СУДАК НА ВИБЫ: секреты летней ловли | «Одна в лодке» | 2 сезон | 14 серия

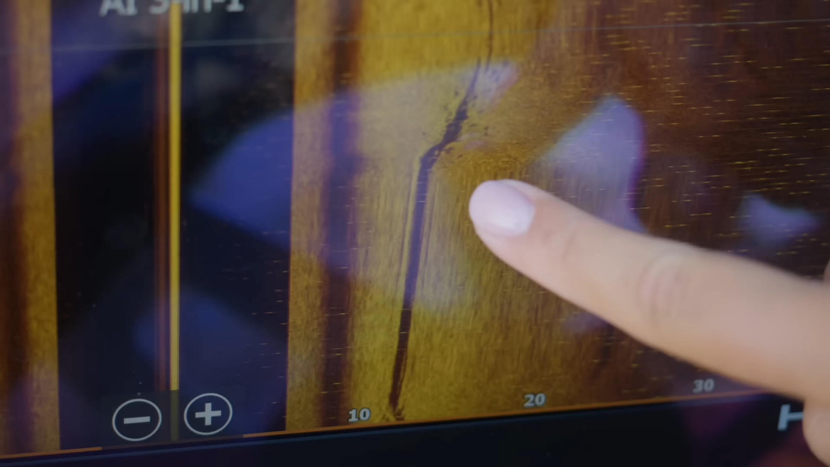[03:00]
Вот здесь идет такое бревно, вот здесь вот корень бревна, но я чуть-чуть его подсмазала, потому что повернула.
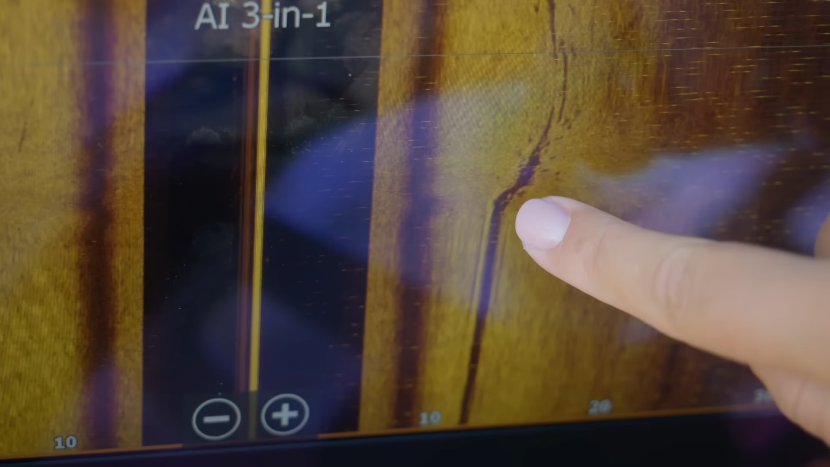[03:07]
Но вот здесь прекрасно видно, что за вот этим вот торцом бревна судачки.
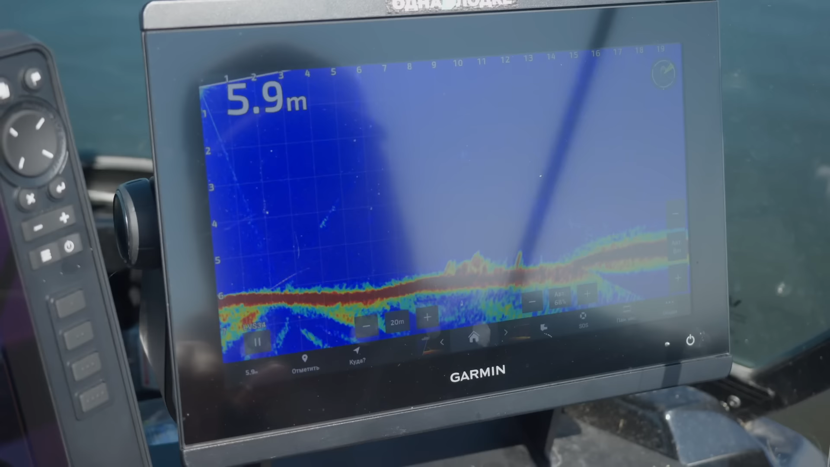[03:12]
On screen: depth 5.9 m
И вот так вот это все выглядит в Panoptix, то есть, ну, явно видно отдельные вот эти вот рыбки. И что я делаю?
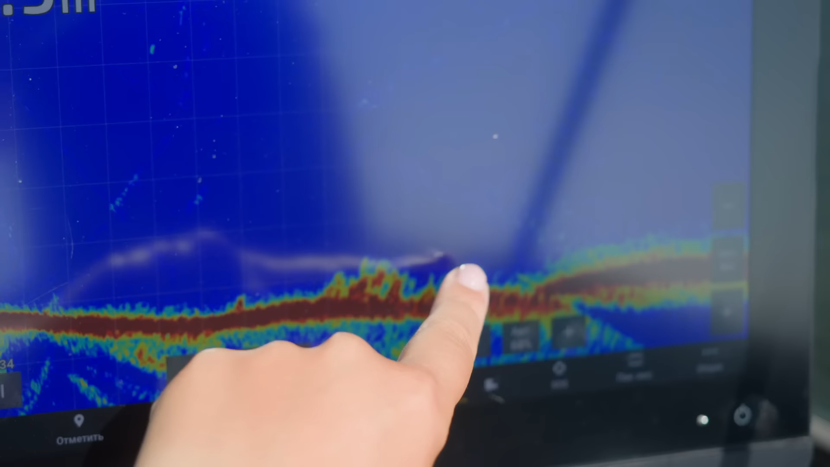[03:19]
Я сейчас сначала на самую дальнюю дистанцию кидаю, то есть вот здесь вот где, за вот этим вот выступом рыба,
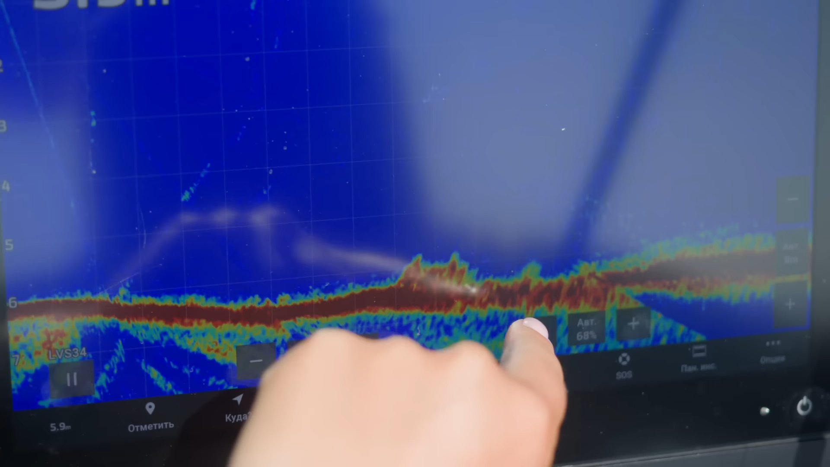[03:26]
и отсюда начинаю вести вверх.
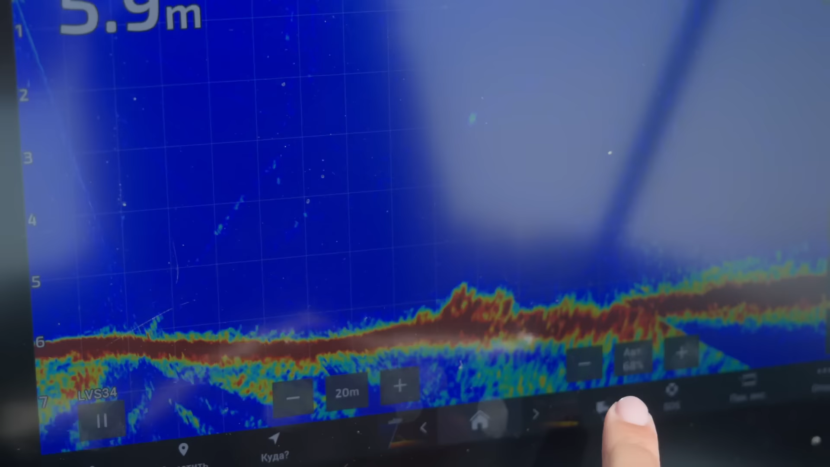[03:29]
On screen: depth 5.9 m
Потом я падаю прямо в середину, прямо в саму веточку, и начинаю оттуда вести. И самая такая классная, как показывает практика зона, это вот в начале, вот перед коряжками, там, как правило, самый такой активный судачок стоит.
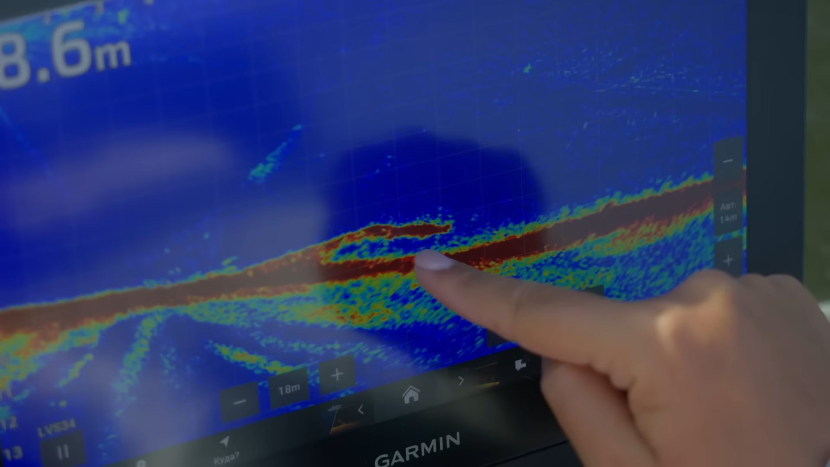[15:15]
То есть в чем суть здесь бревен много всяких но я выбираю места вот такие вот то есть где вот здесь есть такое окошко и моя цель провести не над бревном а попасть вот сюда вот в этот промежуток ну то есть грубо говоря вот прям под самое бревнышко и вот здесь как правило все поклевки происходят
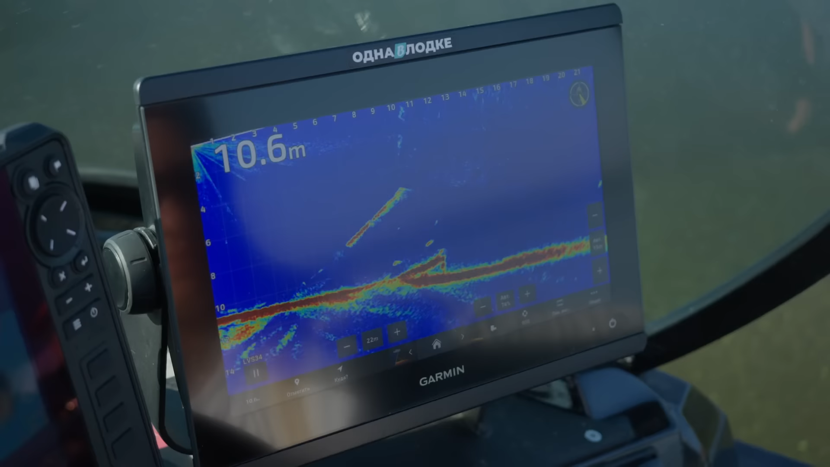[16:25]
On screen: depth 10.6 m
вот примерно похожее место то есть бревно приподнято и то о чем я говорила рыба стоит вот именно в этом окошке вот
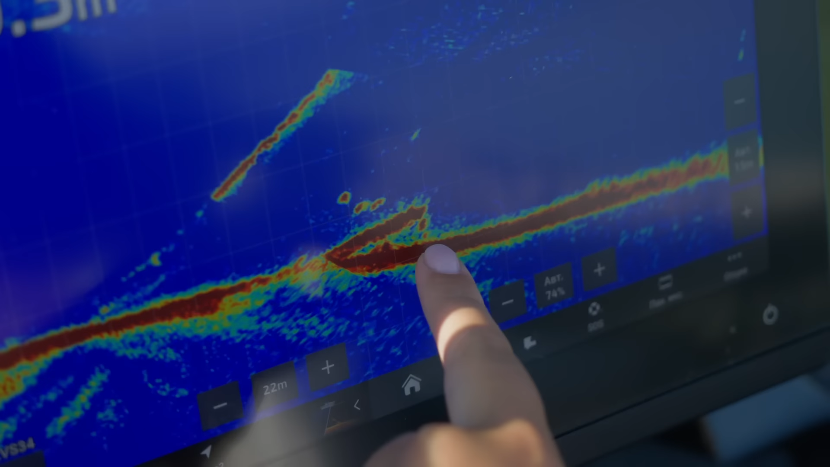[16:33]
она снизу поэтому мне нужно попасть именно туда и